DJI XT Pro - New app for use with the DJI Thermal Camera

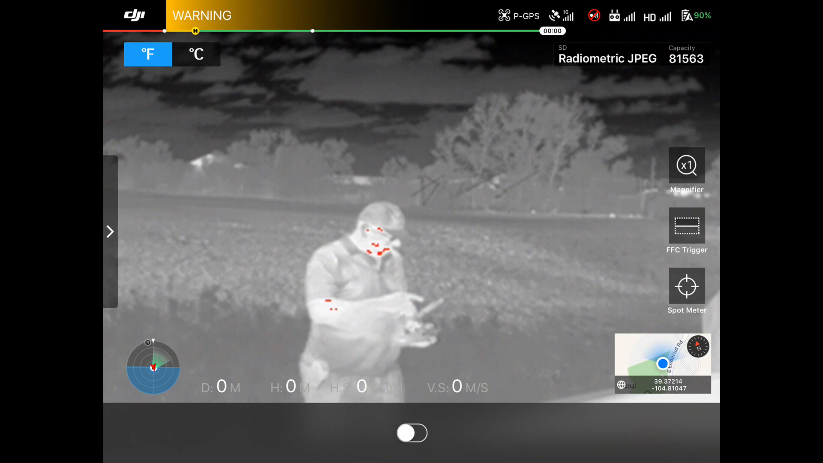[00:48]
So here you can see me Hi, how are you right there on the right hand side?
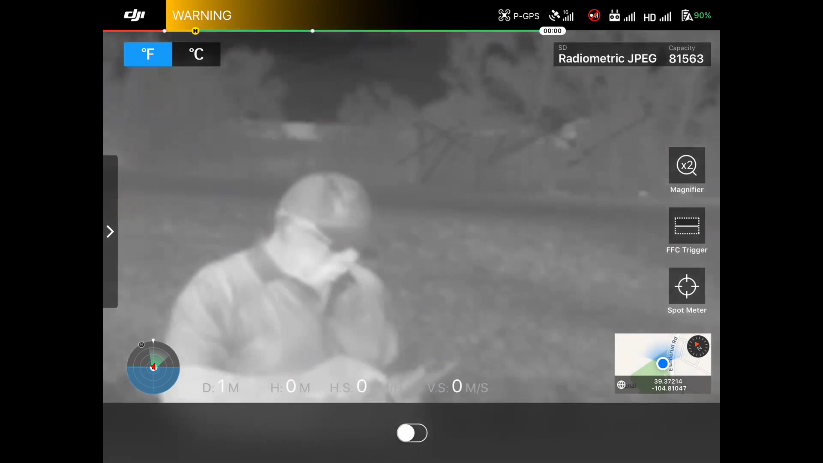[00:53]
We have the magnifier so depending on which camera you have you can zoom in at different Magnifications.
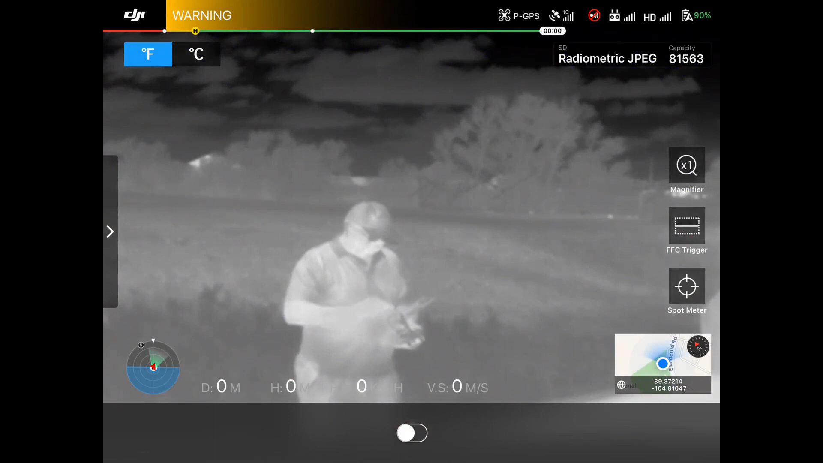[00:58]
I got a spot trigger right there so I can Put my hand up there.
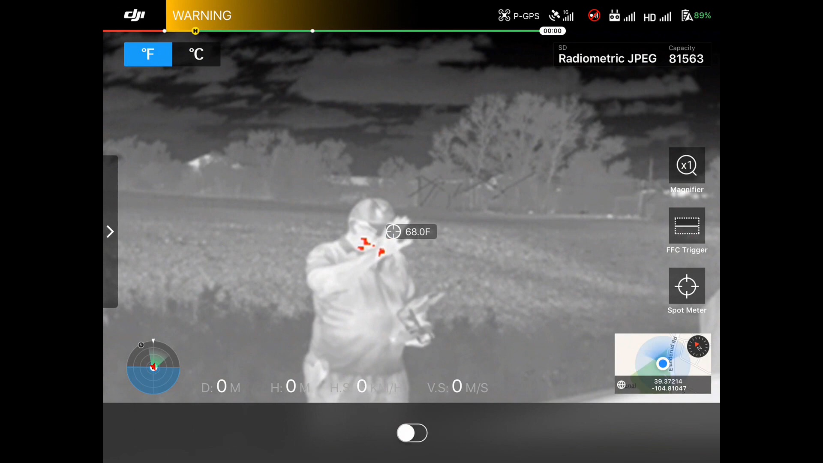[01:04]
On screen: spot 68.0°F
See see how hot my hand is basically It's a little cool out here right now turn that off.
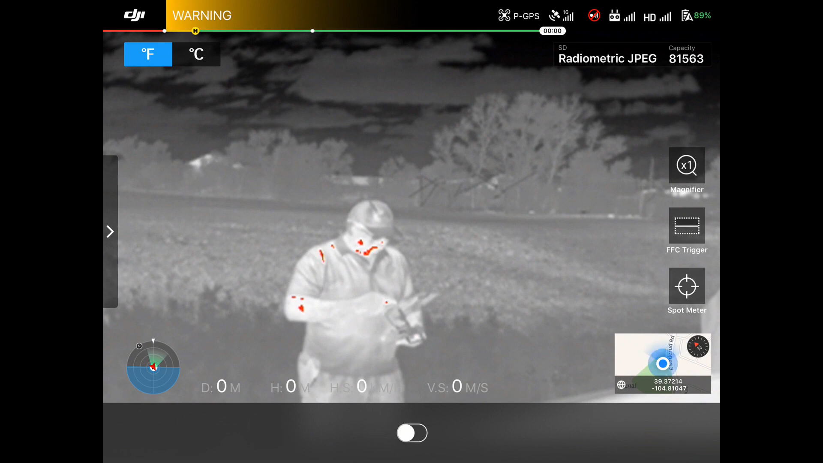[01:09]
I'll go into the pallets and we can change the
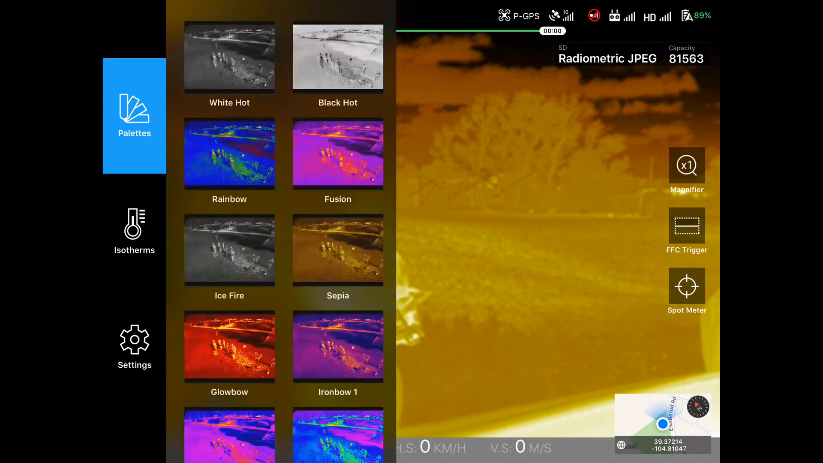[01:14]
pallets very quickly to understand what they are So white hot. There we go.
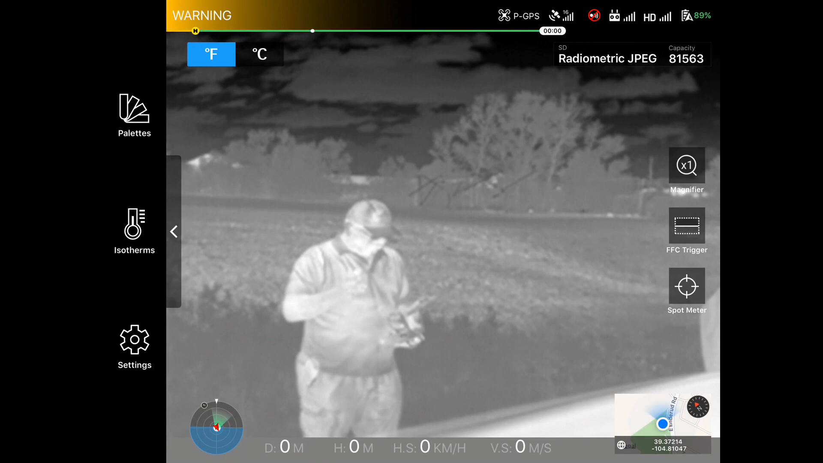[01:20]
One of my favorites for most things Go down here to you know rain. Oh, yeah, there we go That that's making me look good. So you can see changing the pallets super super easy on the top It looks like the go app with our telemetry data signal strength settings
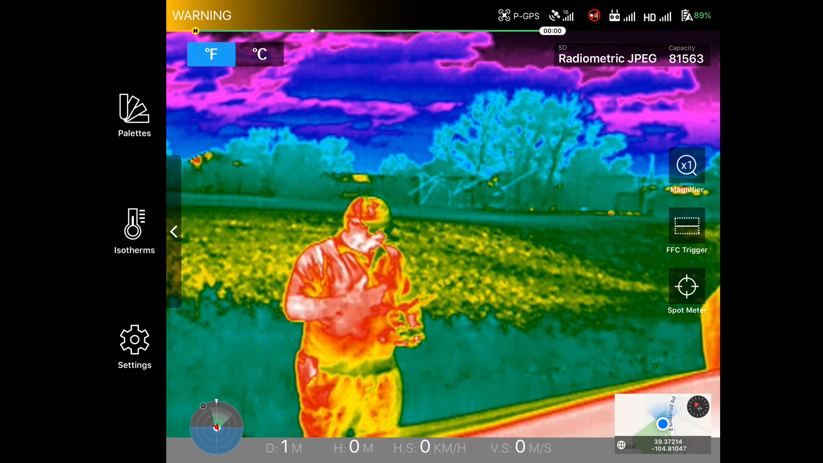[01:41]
Fahrenheit or Celsius and what mode we have the camera in I have it in radiometric JPEG right now So I'm going to go over here down to the the settings we can see some of the different options here So on video mode, I want NTSC Photo mode radiometric JPEG.
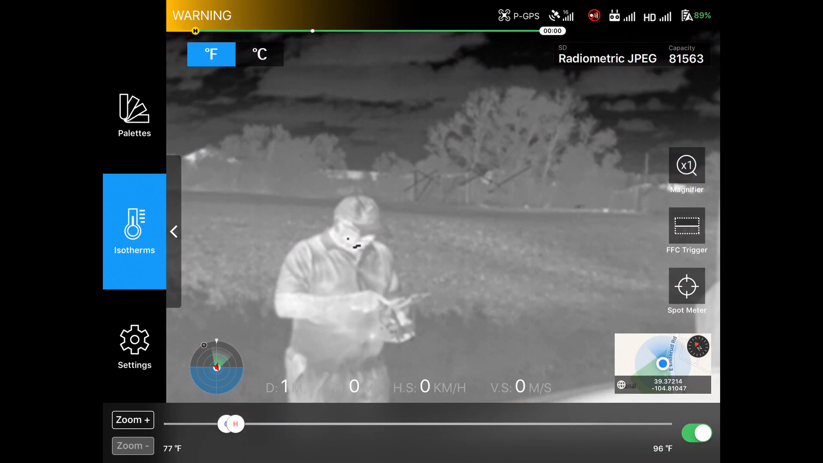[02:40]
on and I have it set for 77 degrees to 96 degrees And that's going to make anything in that temperature range really show up and pop so I can make sure I'm finding something properly Now a good one for that is going to be ice fire It gives a little bit more color in that to make those things stand out So again, this is a free app from DJI so you know, you can trust it with your equipment
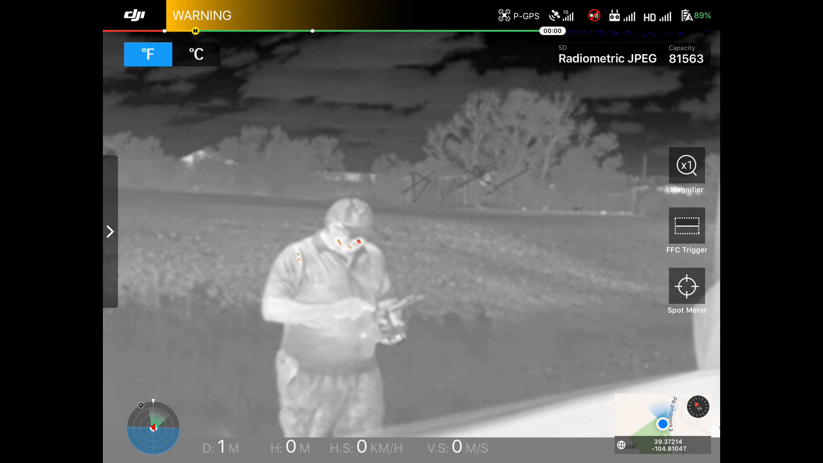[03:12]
of the normal features you'd expect the map set up the live view the radar scope on the bottom All my telemetry data on the bottom and something that I really really like for the search and rescue guys Look all the way down in the bottom right hand corner and it's showing Longitude and latitude in live mode So if I need that I can do a screenshot of it and know exactly where that copter was at that time So again,